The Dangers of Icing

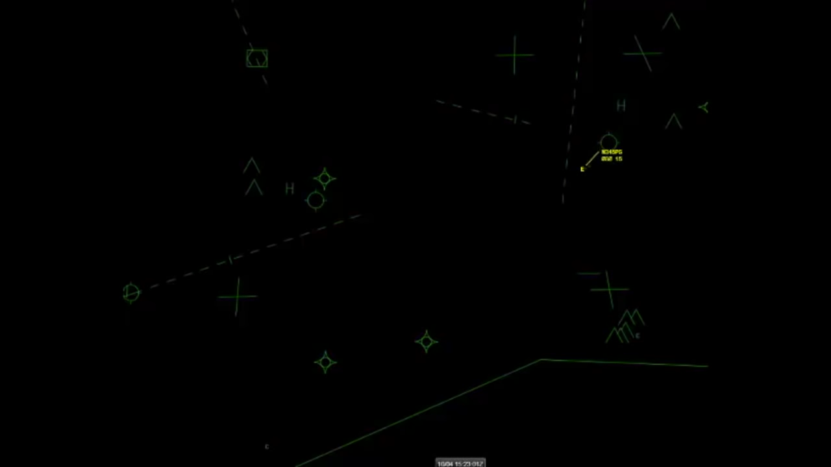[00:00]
520 Golf, proceed to direct Moline VOR. Okay, direct Moline VOR, 520 Golf, thank you. Bradford Madison.